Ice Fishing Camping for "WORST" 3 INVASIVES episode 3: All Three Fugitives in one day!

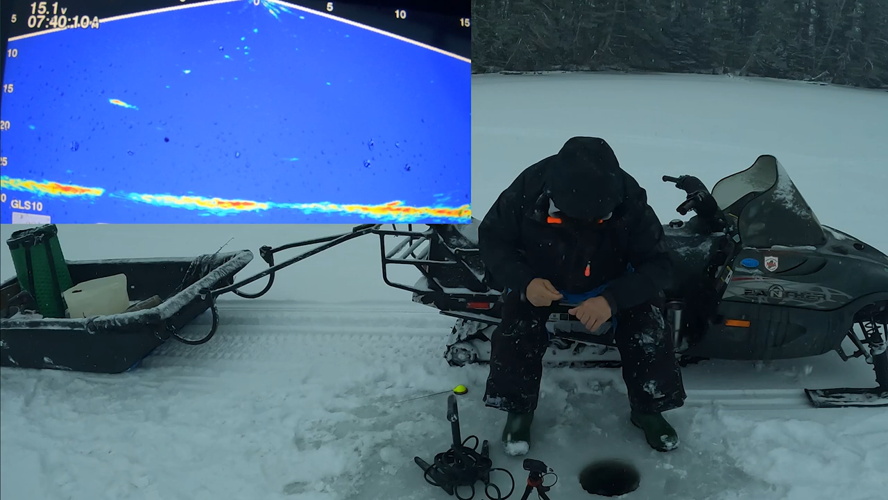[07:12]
This is a really light line. There he is. Oh, there he goes.
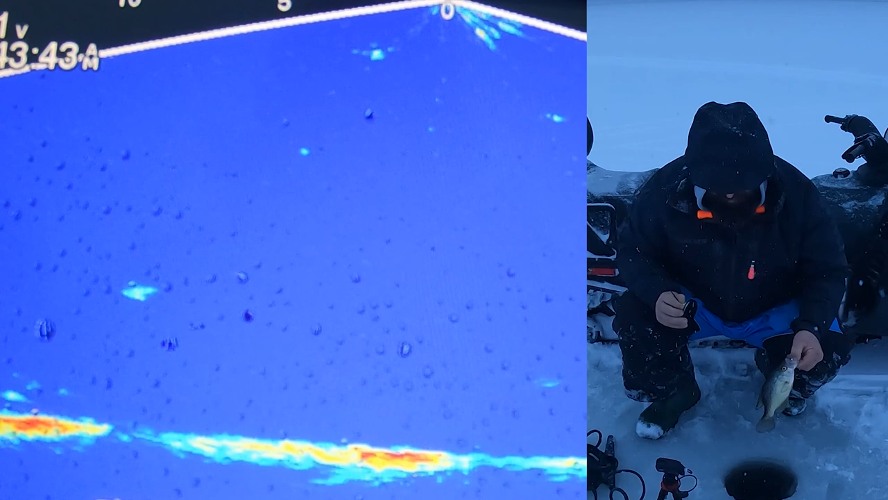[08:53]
Got him! There he is, guys. Got him on the palm rod.
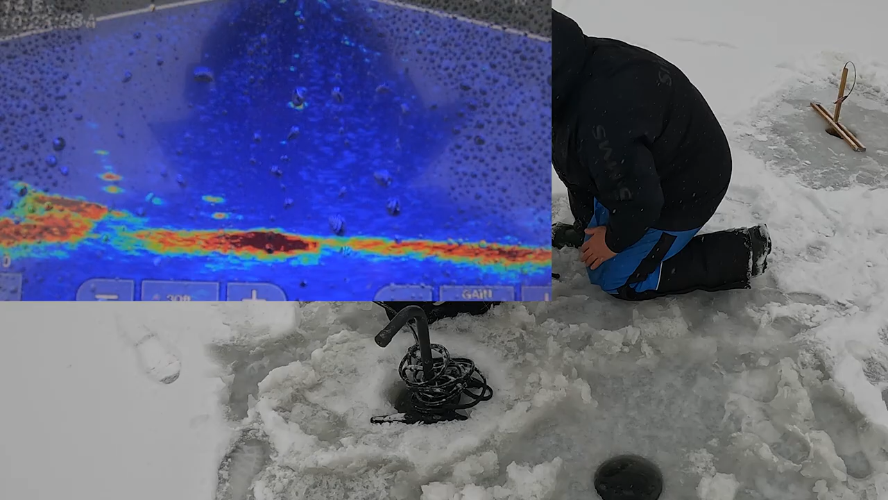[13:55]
All right, there's that big rock.
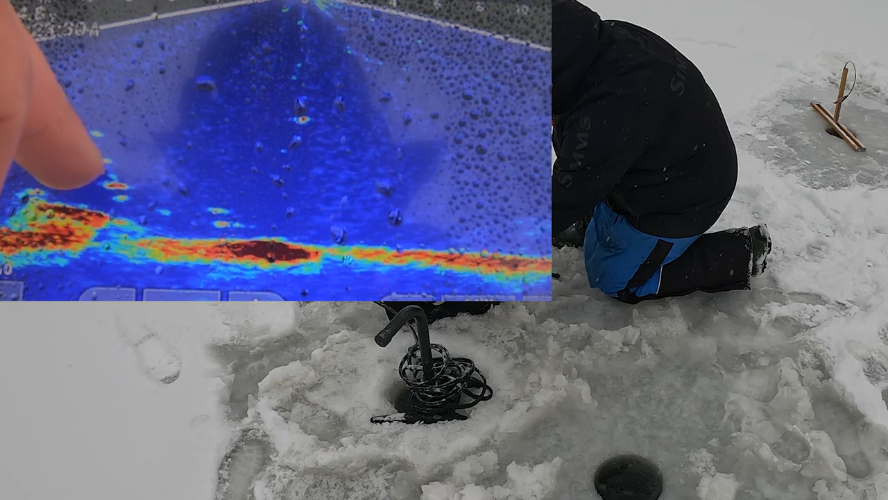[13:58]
That's actually my shiner and my weight, and the rest of these are probably rock bass if they're not crappy. Let's get down there and see if we can start a feeding frenzy. There's two.
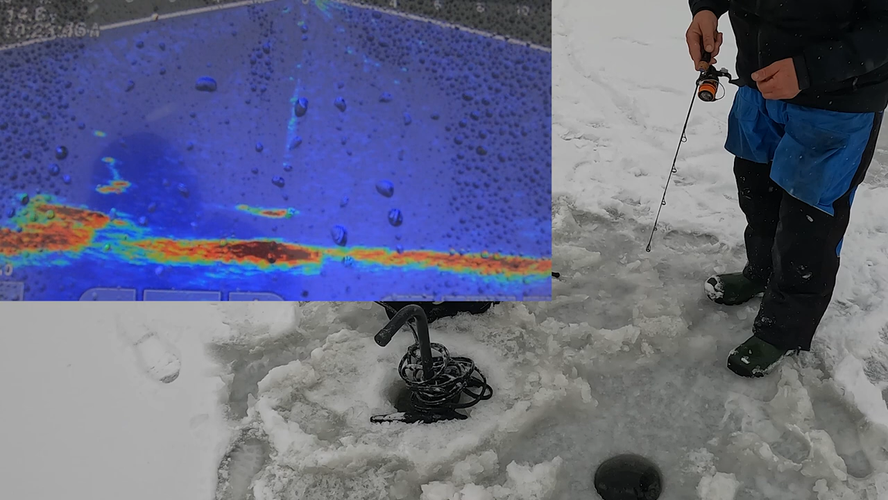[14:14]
Oh, I missed them. Shoot. He's all over it. There's about 10 of them there. These might be crappy.
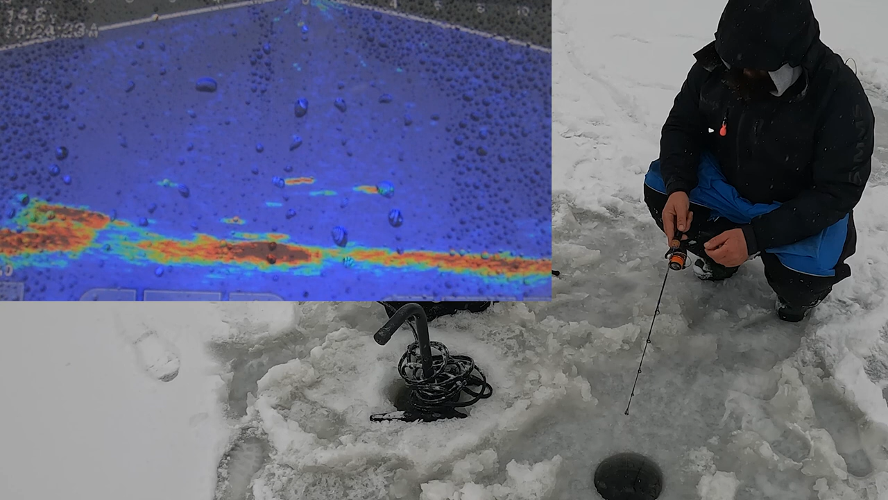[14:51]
They could be rock bass. About to find out.
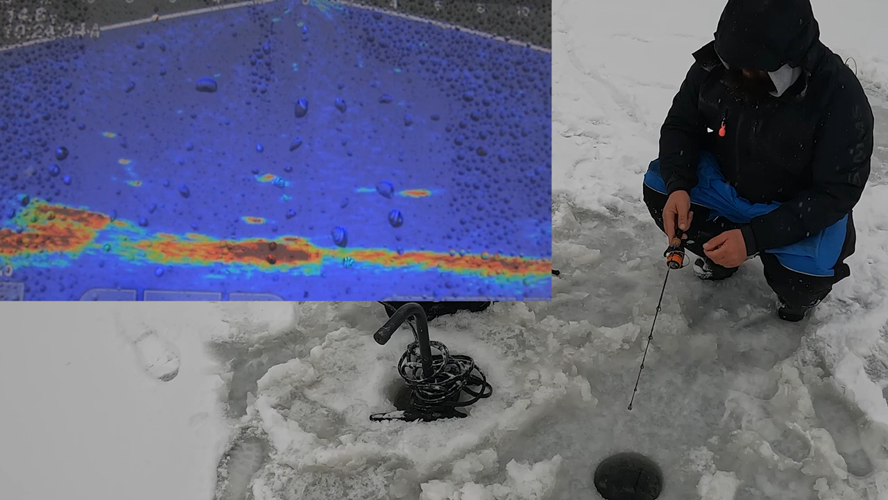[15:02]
There he is. Got him. Got him. Another rock bass. Another good one. Oh no, I thought it was a rock bass.
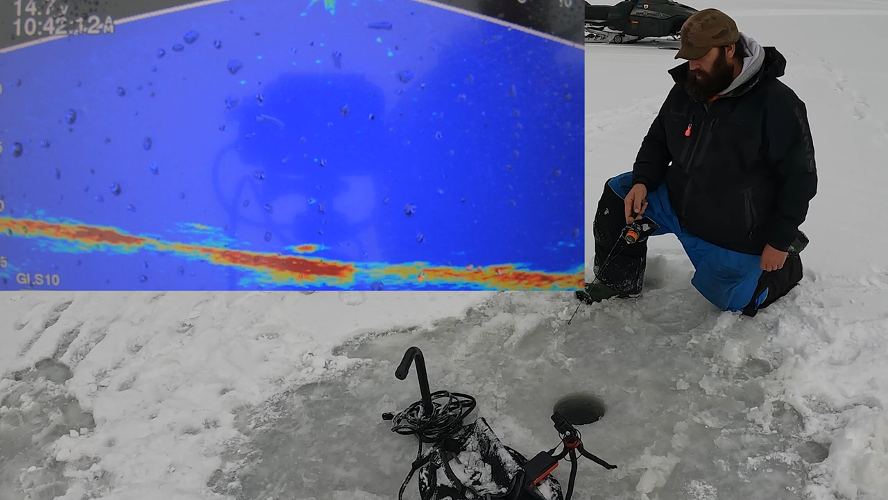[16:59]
All right, I think he's on. Got him. He feels heavy. Feels like another RB.
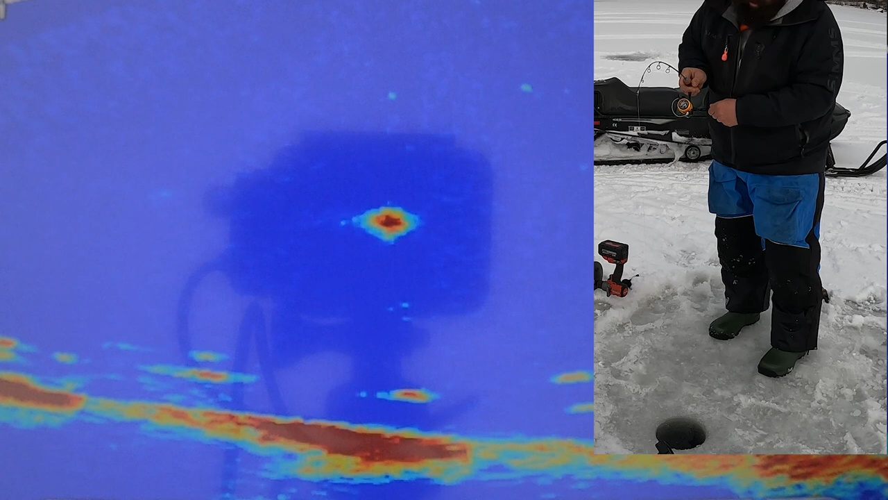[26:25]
It's gotta be a crappie, I think. Is it a rock? It's gotta be a crappie. Might be a decent crappie for here.
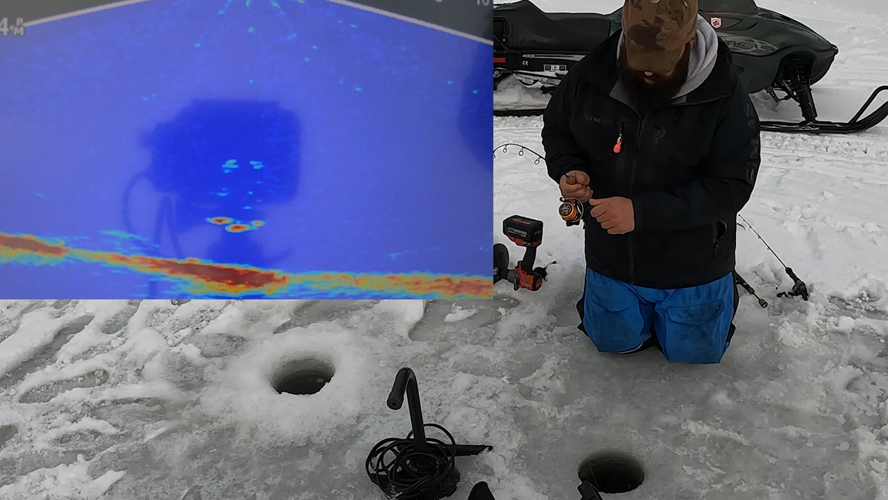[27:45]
Crappie. All right, nice. It's a pretty fish right there.
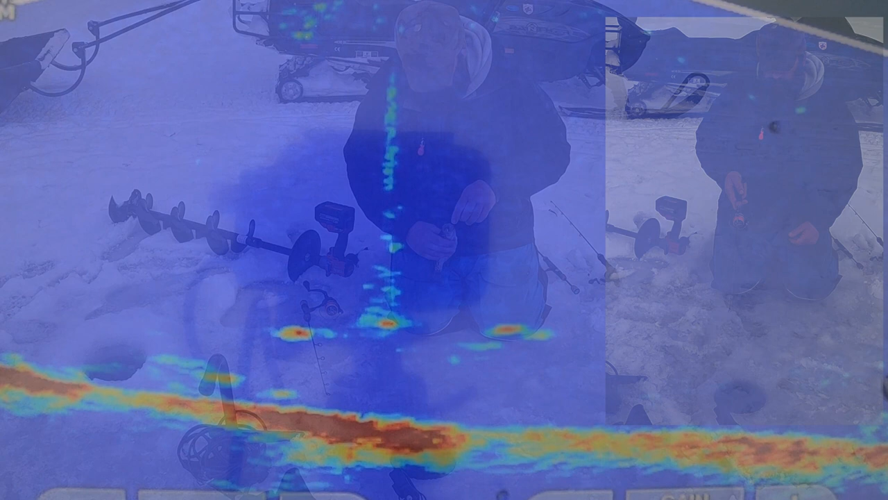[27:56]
There's a decent one. Yeah, that's a good one right there. That's a good eater size right there. He's a 12 incher, so we'll take that one home with us.